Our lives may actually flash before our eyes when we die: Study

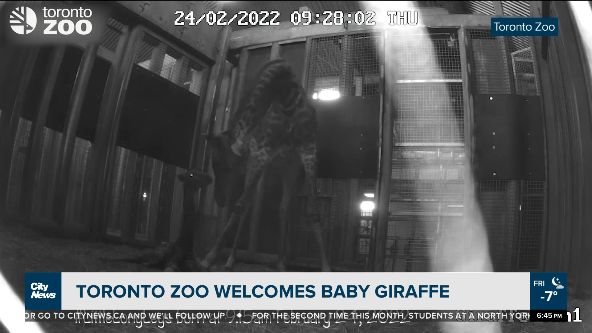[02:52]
Oh look at its little legs. Oh. So cute. It's a big baby though isn't it? A very big baby. I think it's bigger than me.